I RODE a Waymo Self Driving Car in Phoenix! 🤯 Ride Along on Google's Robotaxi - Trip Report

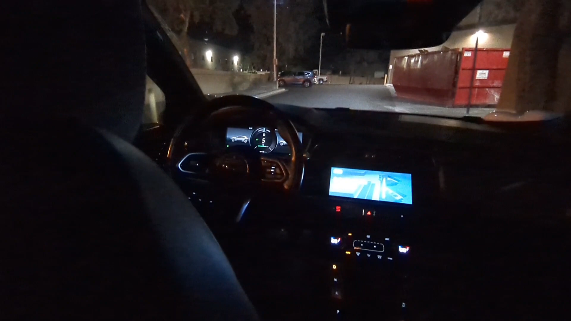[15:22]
I don't think it understands speed limits in alleys, but I think I was going about 15 miles an hour a moment ago.
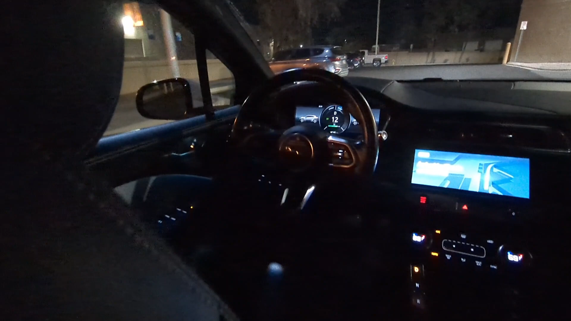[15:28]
Yeah, we're going up to, almost at 12, we're going around this corner here.
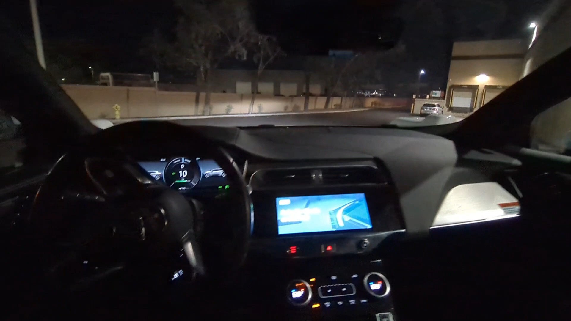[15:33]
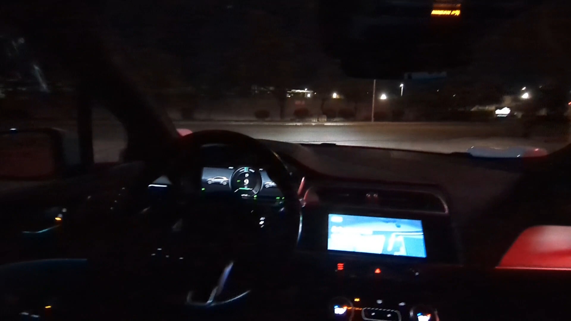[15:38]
We'll navigate this turn out of the driveway, it looks over to the side, nobody there.
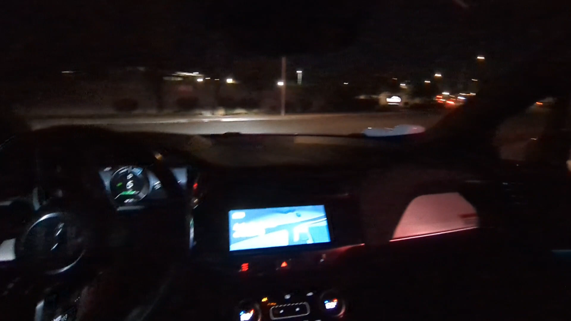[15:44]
And then there we go. And it just turns by itself.
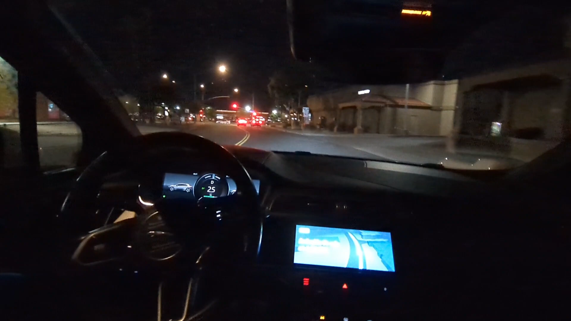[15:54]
We're approaching our next destination here which is Freddy's Burgers. Proceeding on West Iowa Avenue. Yeah, nobody there.
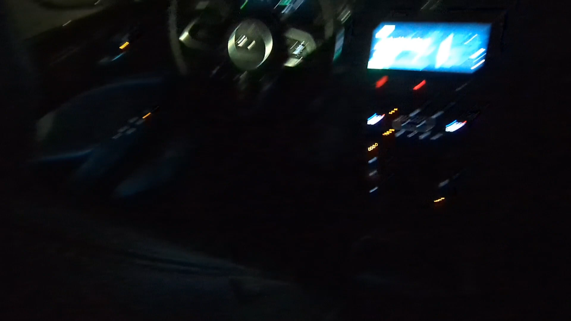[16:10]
It's crazy to see that there's no driver, there's no passenger, just us.
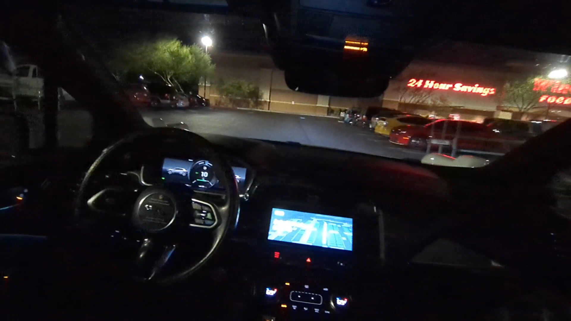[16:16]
Let's see how it navigates the parking lot. So far pretty good.
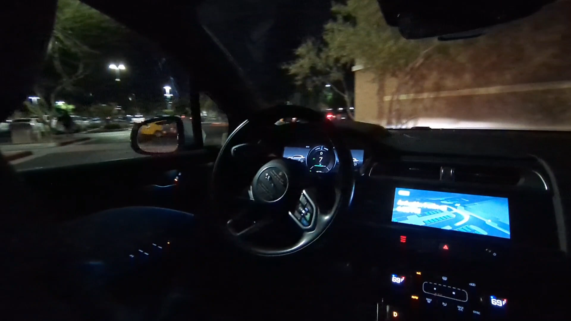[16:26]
Wow, amazing to see it turning the steering wheel by itself.
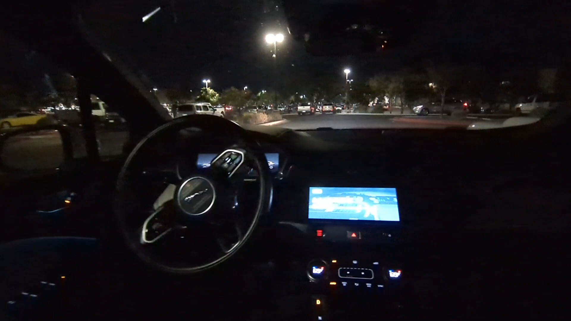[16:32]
Crazy to see there's nobody there doing that. Finding a spot to pull over. So it has to find a spot first.
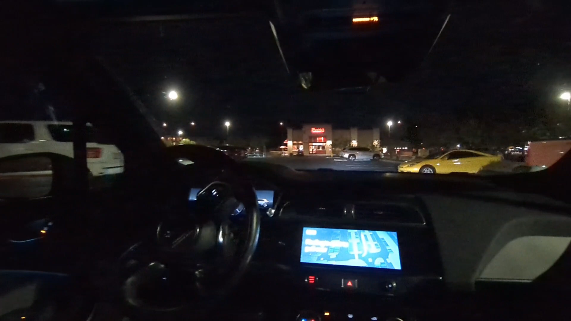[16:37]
There's Freddy's up ahead. And let's see where it takes us.
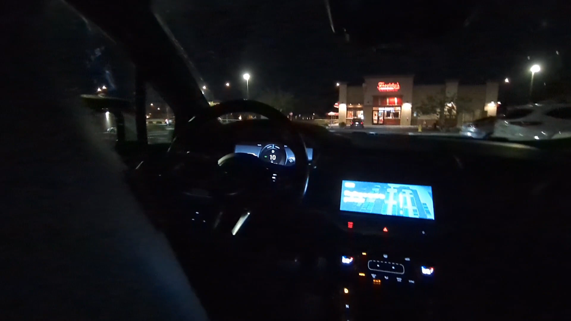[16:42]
And how it navigates a parking lot like that.
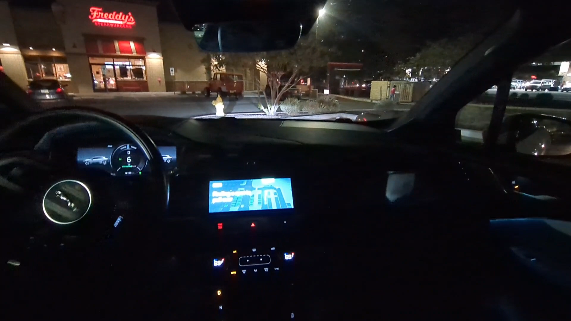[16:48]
Wow. So it did that really well. It pulled over slightly into a parking space that was vacant.